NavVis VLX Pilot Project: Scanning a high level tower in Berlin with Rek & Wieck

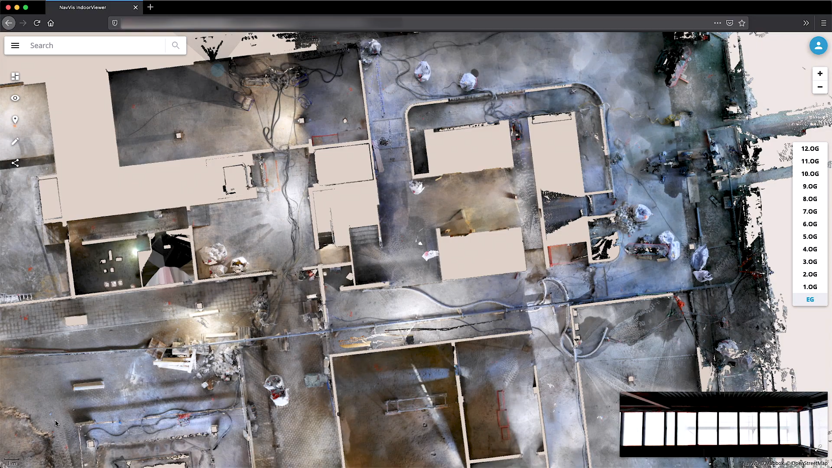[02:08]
We're scanning all 13 floors of the building with the Navis M6 to capture the entire building in 3D and create a Navis Indoor Viewer instance from that.